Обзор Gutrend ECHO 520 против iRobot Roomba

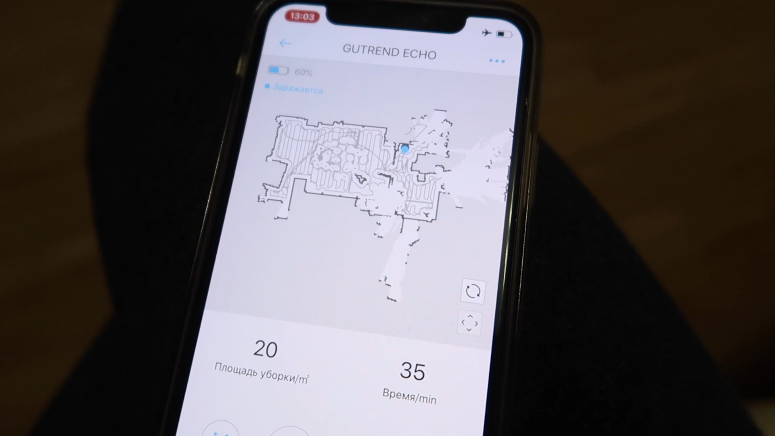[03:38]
завершил уборку сейчас вернулся на док станцию я зашла в приложение чтобы
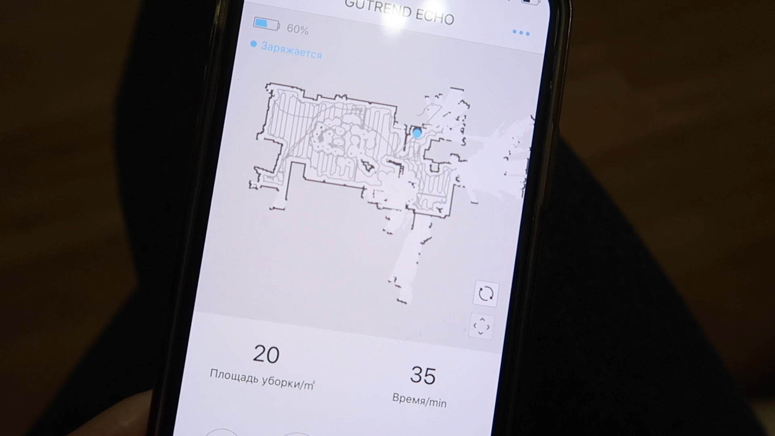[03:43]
показать вам как выглядит карта квартиры и как он ее убирает смотрите вот
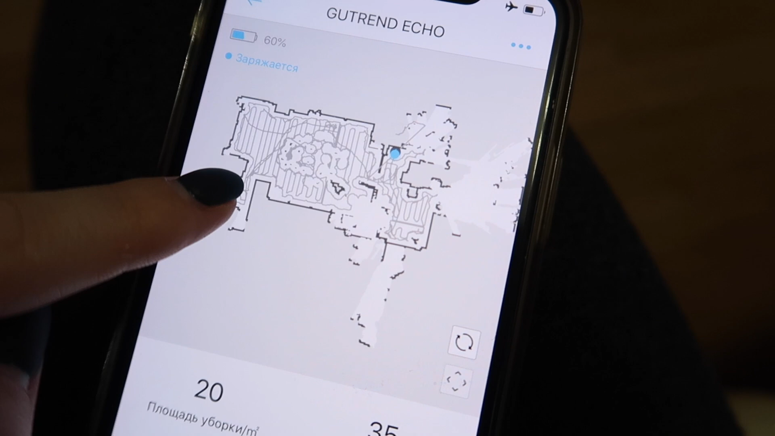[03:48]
эти серые полосы это те места где он проехал вот таким образом и
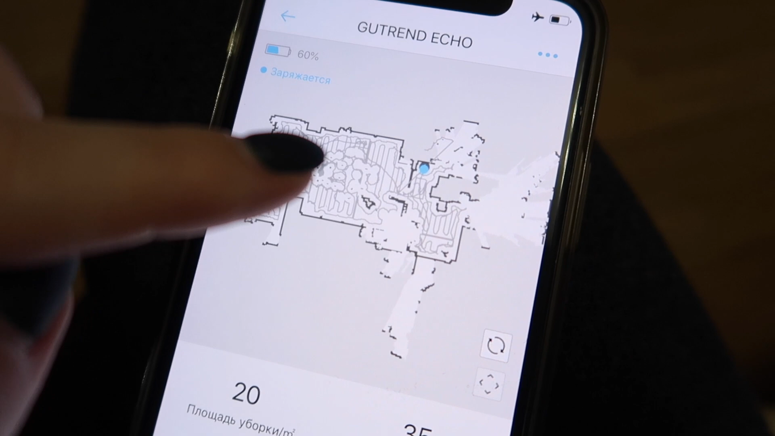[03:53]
убрал квартиру кружочки это он кружил вокруг стульев объезжал их
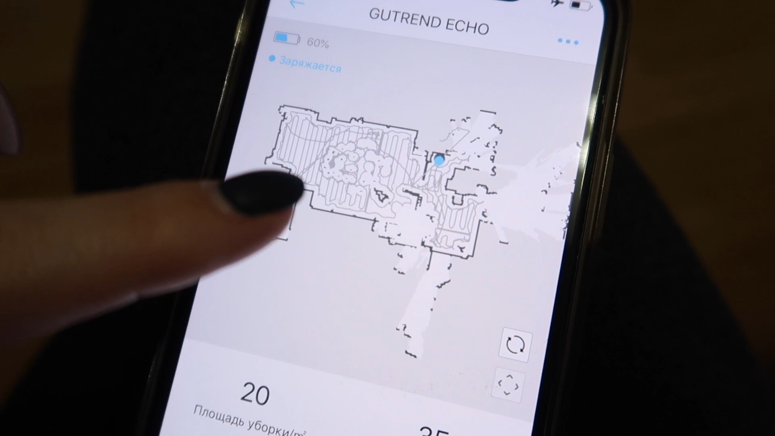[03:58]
где зона обеденного стола кстати по
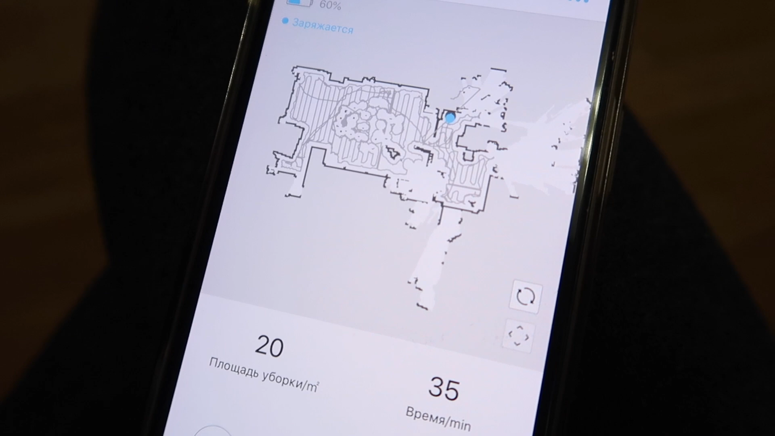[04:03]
размеру он у меня спокойно проходит между стульями между моими стульями
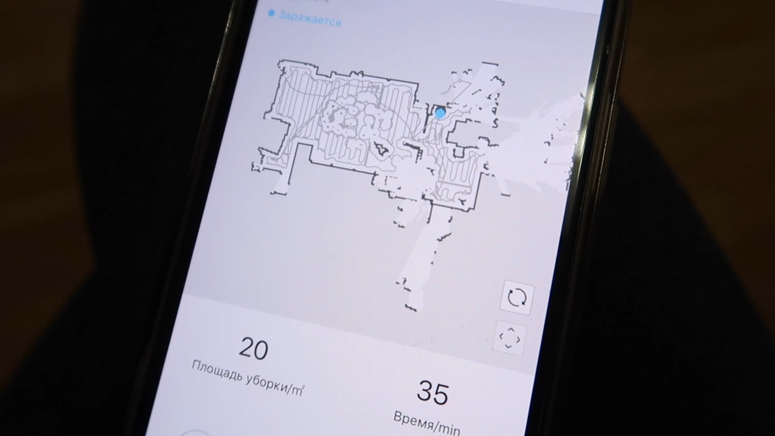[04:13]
айрумбой и кстати еще одно отличие между ними гутренд гораздо тише вот
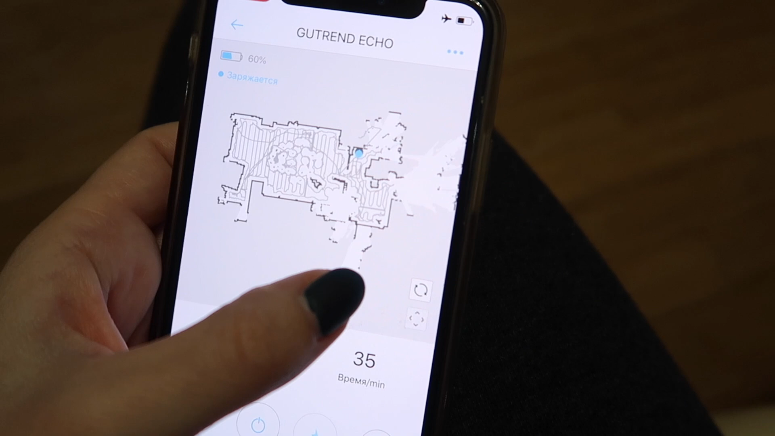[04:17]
здесь зоны где он не убирал белые зоны там я закрывала двери в комнаты чтобы
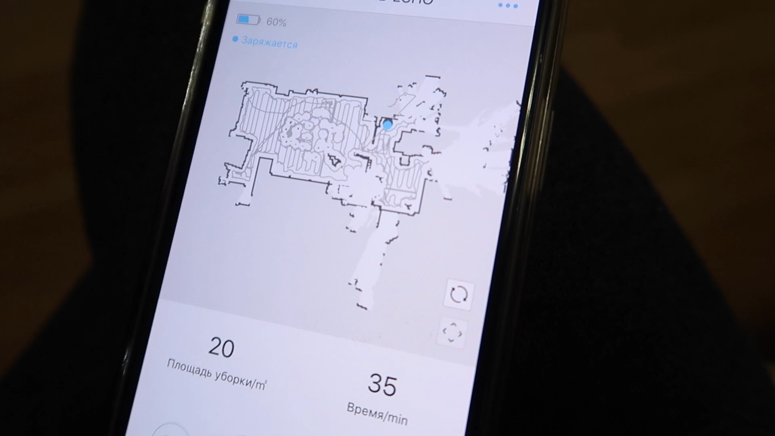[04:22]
он убирал прихожую кухню и ванные комнаты сейчас буду говорить о роботе гутренд он моментально выстраивает карту помещений вы